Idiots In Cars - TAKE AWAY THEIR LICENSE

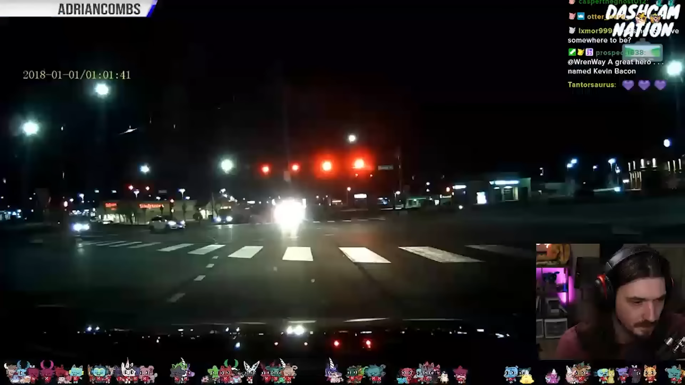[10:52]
No signal. Ooh. You broke my heart. Oh. What the f***? Did you see that? Did I watch that in slow motion? What the f***? Did you see that? The car was just parkour. And there's a cop right there. Oh my god, that's so good.